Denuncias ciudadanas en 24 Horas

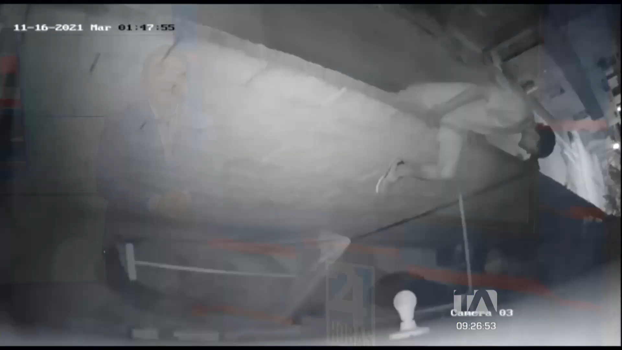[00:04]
Los delincuentes ingresaron a robar una vivienda en el bloque B1 de la Cooperativa 5 de Junio del Cantón Durán.
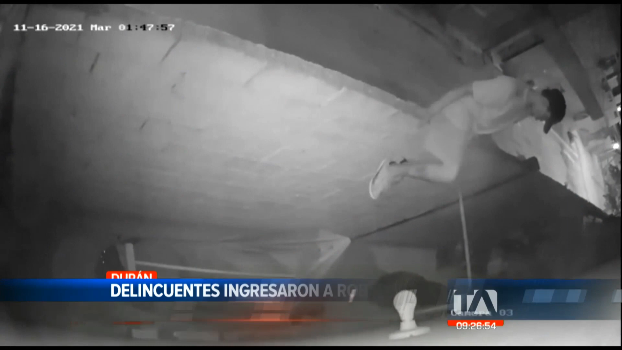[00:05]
Uno de los sujetos se lleva varios objetos, entre ellos zapatos que se encontraban en el cerramiento.
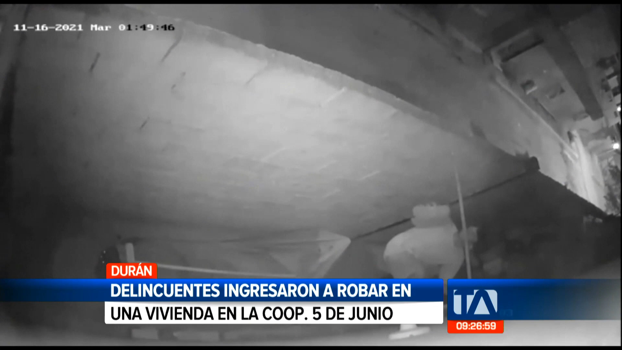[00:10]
Ahí está viendo, miren. Al momento de escapar, miren, abajo, que es muy gordo, muy pesado. Abajo, comparé todo este muchacho pillo en Durán Cooperativa 5 de Junio. Bueno, y los antisociales salieron corriendo del lugar.